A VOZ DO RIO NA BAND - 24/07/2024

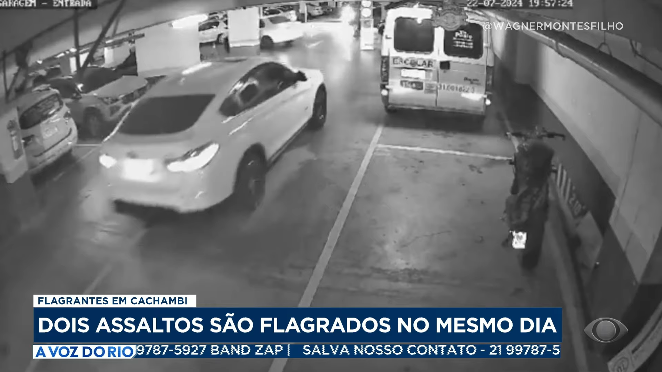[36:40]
persegue o carro, mas quando ele vê que o portão vai fechar, ele desiste, volta e os três criminosos fogem. Ah, então não levaram nada, pelo menos dessa vez, né? Não, não levaram, mas é isso. E vou te falar, acho que o cara do carro nem percebeu. É possível, mas é isso, é um caso muito parecido com o que a gente mostrou.
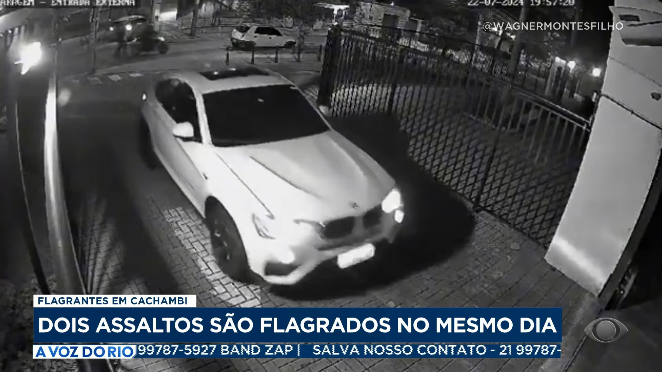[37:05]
A gente tem um outro caso, um outro flagrante de uma tentativa de assalto também no Caxambi. A vítima tá ali entregando um documento pro motoqueiro.